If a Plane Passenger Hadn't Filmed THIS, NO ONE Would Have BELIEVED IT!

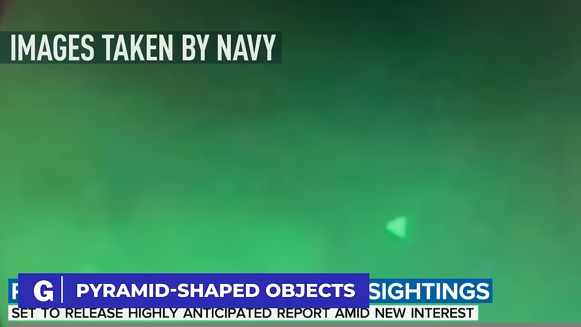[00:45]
Navy personnel were shocked as they reported spotting multiple UFOs.
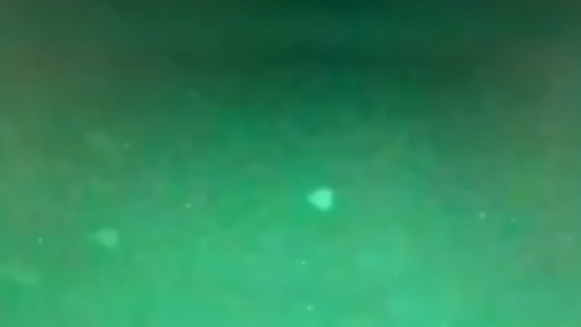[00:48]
Night vision footage captured the craziness when three pyramid-shaped objects decided to show off their aerial moves above the USS Russell, chilling off the California coast.
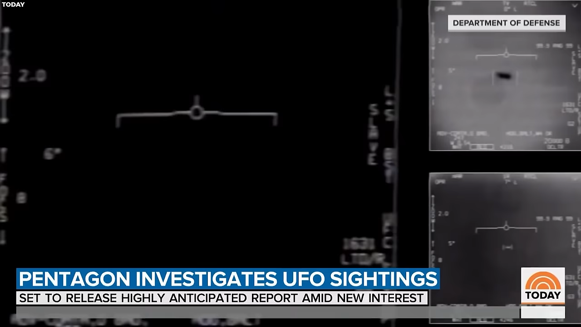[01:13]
Those shots revealed not one, not two, but three unidentified crafts flexing their extraordinary powers. They stayed perfectly still amidst high winds. The U.S.